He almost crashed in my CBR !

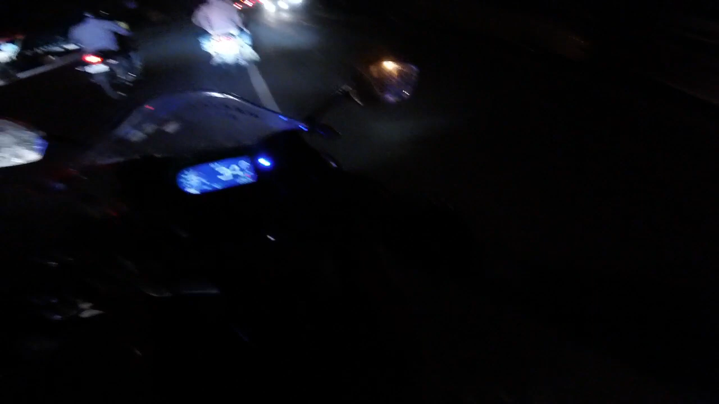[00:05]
कि या रॉंग साइड आ रहे हैं यार यह लोग क्या बेवकूब लोग है यार सही मैं अभी बच गए अपन सारा सा रह गया अगर मिरर टकरा जाता तो अपन साइज किर जाते हैं वो किर जाते हैं
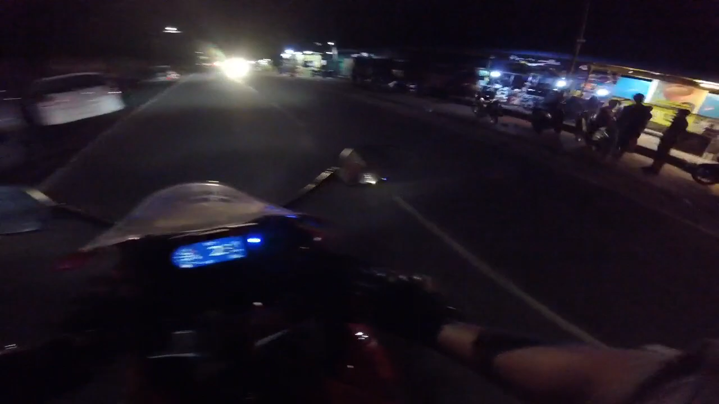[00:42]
ये अरे यार ये क्या क्या दिख रहा है मुझे यार ग्रेविंग और ये अब तो बाहर का खाने की जल्दी चालू करूँ खा मैं थोड़ा जहां सेफ रहे वहां पर चालू कर सक्ना है अटलीस पर देखता है
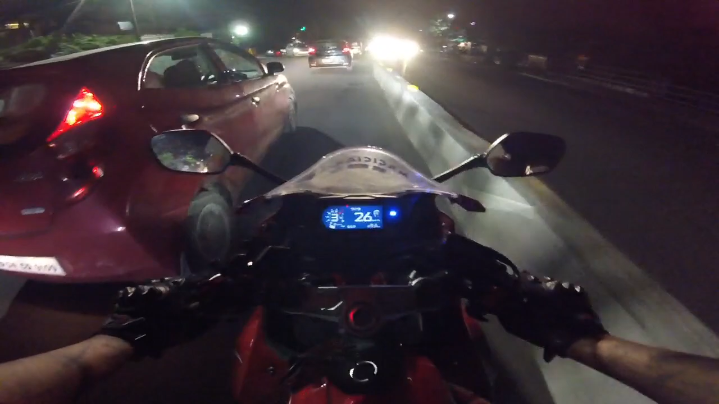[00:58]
जाज बिकरे बड़े हैं यहां तो कुछ तूटा पूटा है नगरा एक्सेजाइन दुआ साम
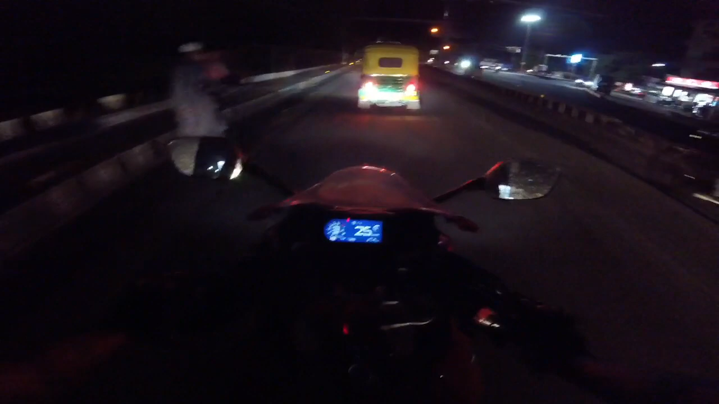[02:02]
हुआ है यह किया देख लिया भाई यह तो बहुत ही गलती देखिए अपन है अरे आर अंकल क्या हर्पक कर रहे थे गलती जाएं ने जर शार निजर इसक्वादी
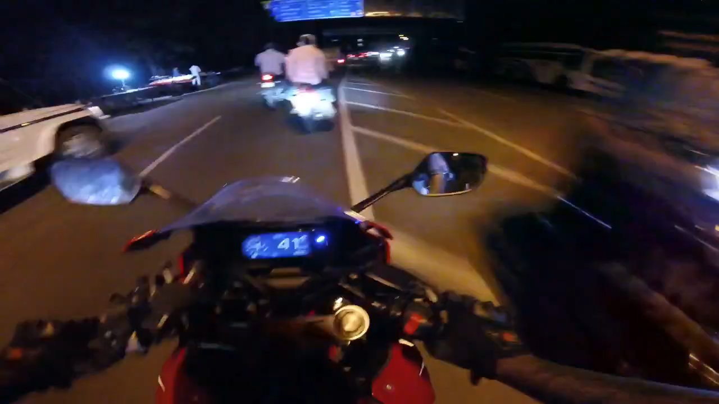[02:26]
यार रॉंग साइड आ रहे है यार ये लोग क्या बेवकूब लोग है यार सही मैं अभी बच गए है अब जरा सा रह गया अगर मिरर टकरा जाता तो अपन साइड गिर जाते या वो गिर जाते है लिट्रली कोई इंडिकेटर नहीं कुछ नहीं